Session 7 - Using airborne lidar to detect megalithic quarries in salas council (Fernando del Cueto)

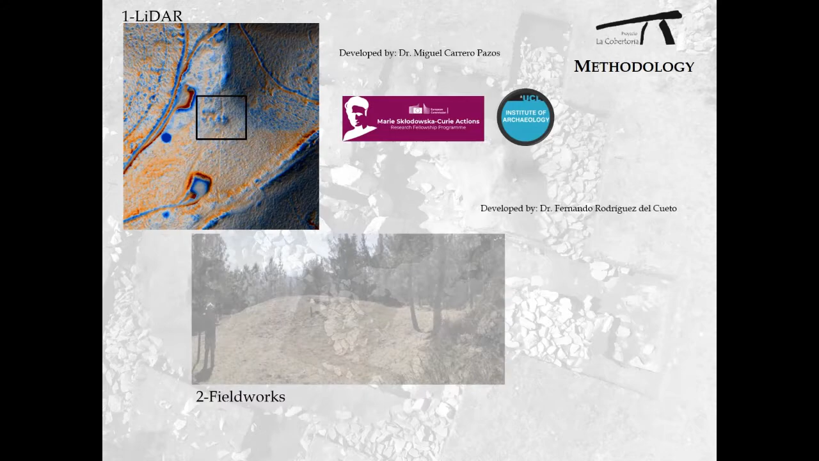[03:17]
as from LIDA analysis of the cemeteries.
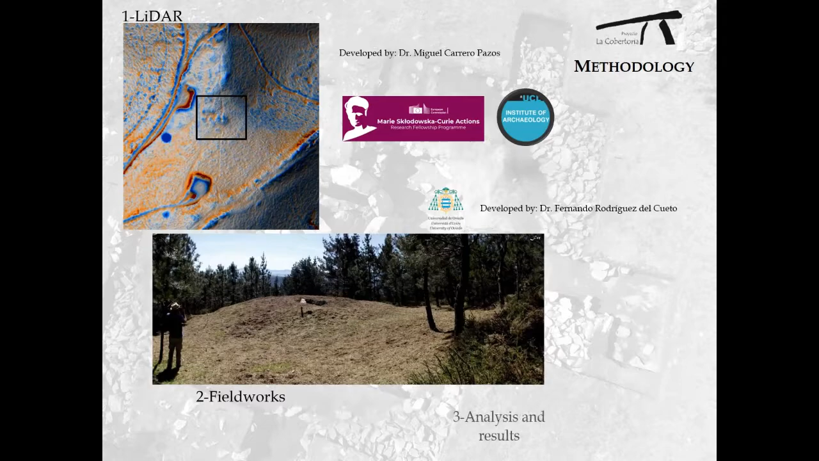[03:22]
The LIDA is a cutting edge technology based on airborne laser scanner, which allow the archaeologists to investigate the surface of the earth by removing the vegetation.
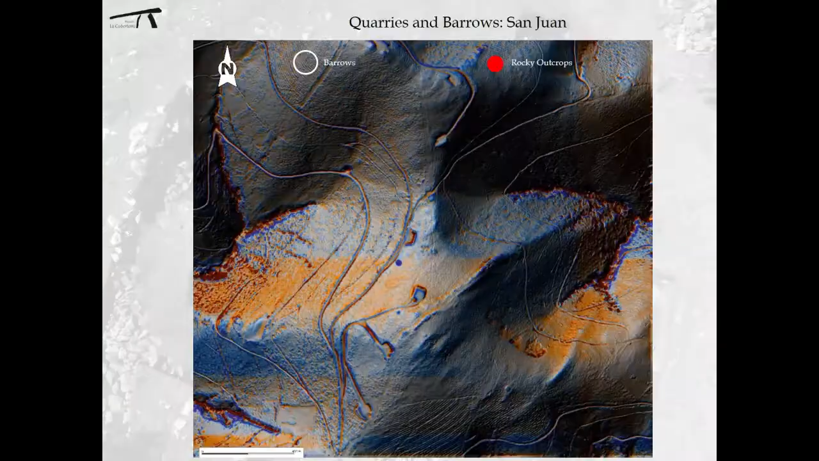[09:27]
You are seeing now the distribution of the tumulus of the San Juan necropolis where it is possible to remark that, in all cases and not far from the barrows,
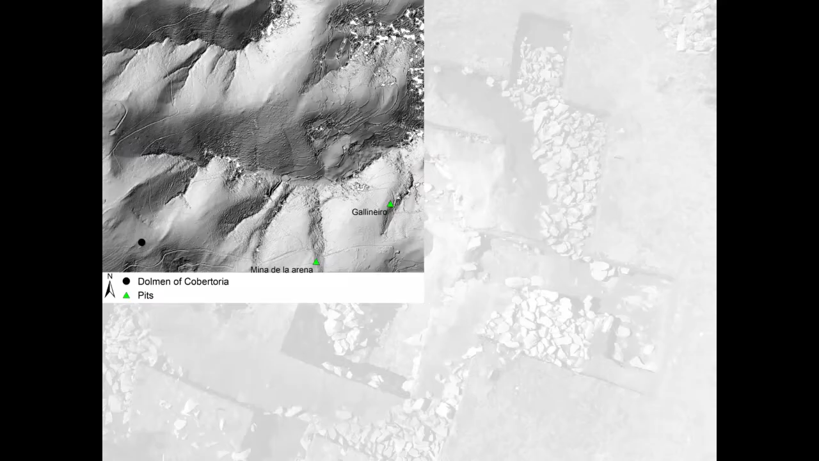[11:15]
Samples taken from two nearby pits were being analyzed to by geologists, the pit of Minalar de la Arena and the pit of Gallinero.
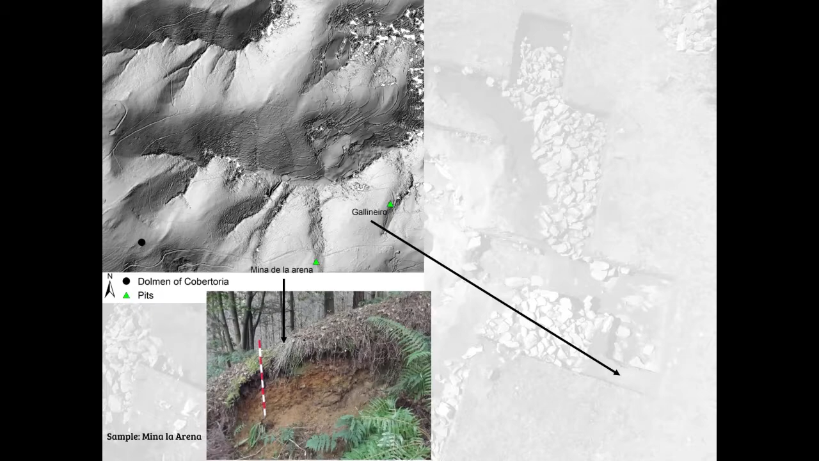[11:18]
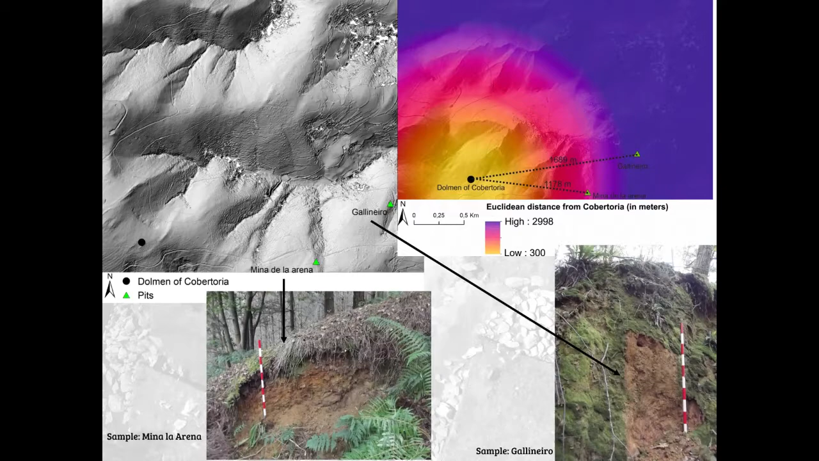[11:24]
Both showed remarkable coincidences in their composition with the analysis developed in the clay ring. In order to study the relation between both, we carried out two kinds of preliminary analyses that must be further considered in the following months. Firstly, a simple approach based on Euclidean distance and,
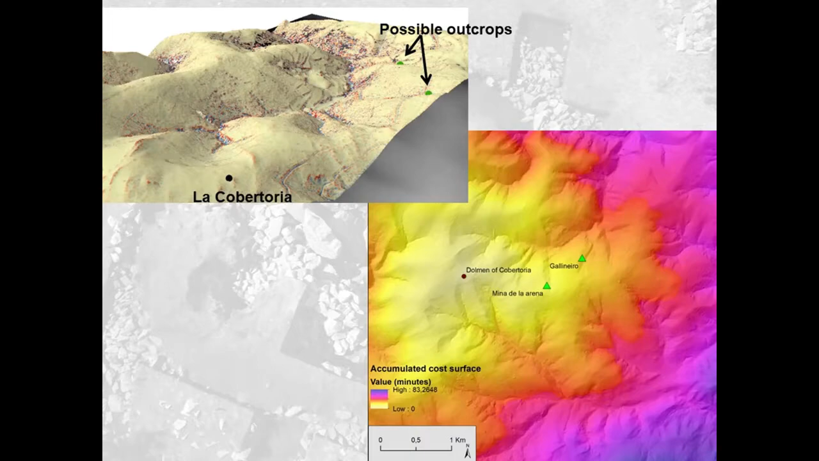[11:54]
in a second step, a more realistic one based on the cost of passage from Cobertoria to the pits. Both analyses are in progress now, waiting for publication as soon as possible. Although this research is not oriented to decide what outcrop
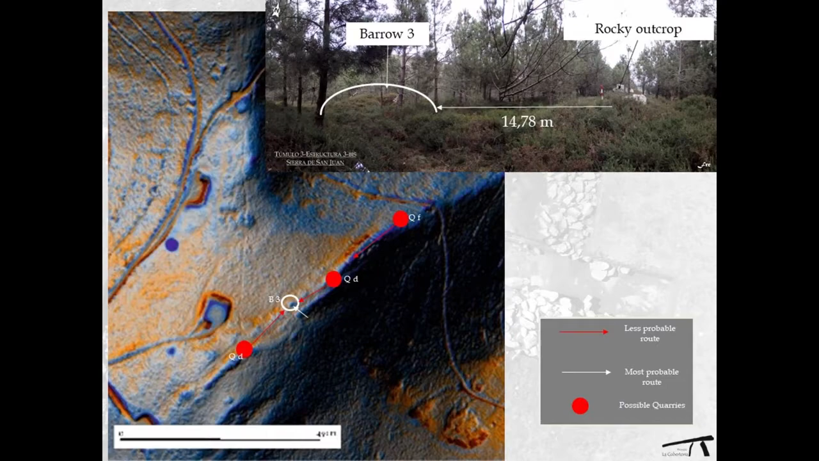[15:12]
Less than 15 meters of distance between a large outcrop and the megalithic tomb. In other cases, the links are not so clear. The builders of Barrow number four had several possibilities. For instance, quarries B and C and D were pointed out in the analysis as the most viable sites for taking rocks.
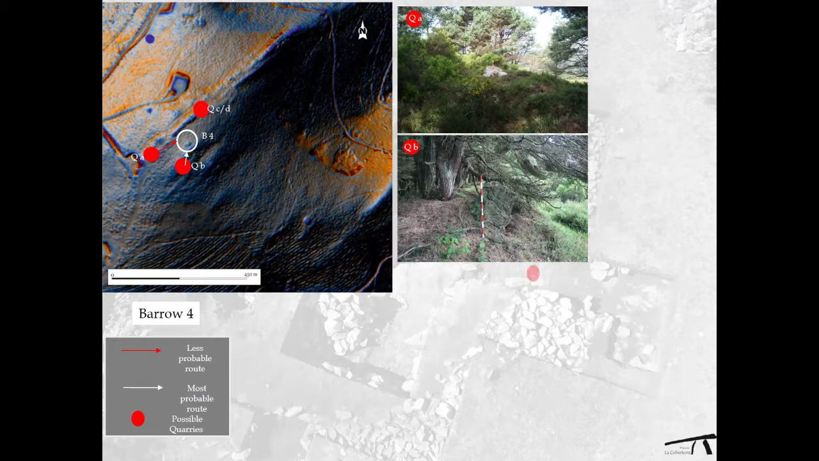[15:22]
In the first case, the reasons were the small distance between tomb and quarry, as well as the presence of huge rock emerging from the soil.
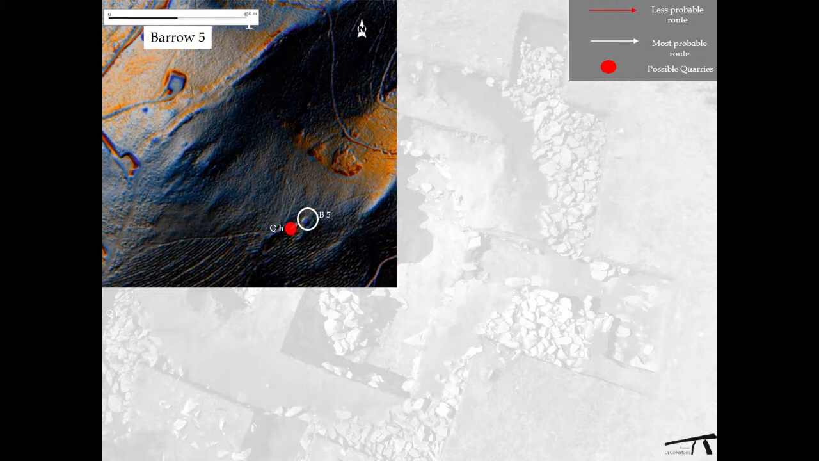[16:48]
In 2016, we identified a clear front of a possible quarry invisible and clear connection with the Barrow,
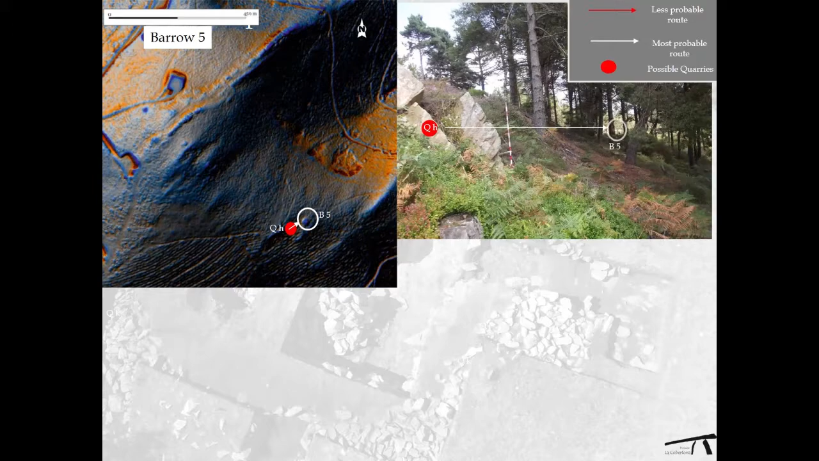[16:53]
and this is less than 70 meters away from the Barrow.